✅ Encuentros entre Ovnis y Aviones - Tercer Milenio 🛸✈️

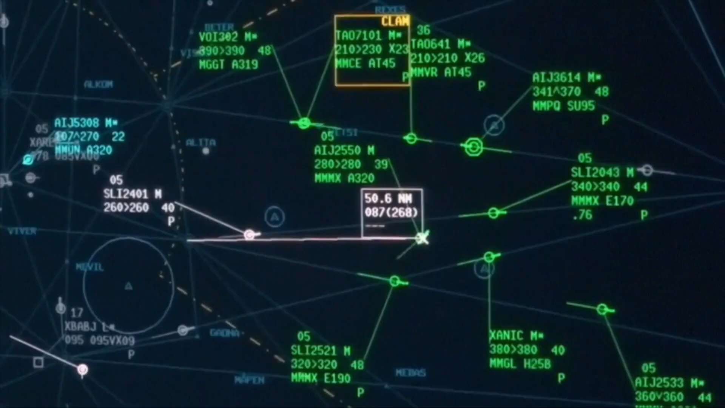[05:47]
permitieron realizar una recreación puntual de los desplazamientos del avión y que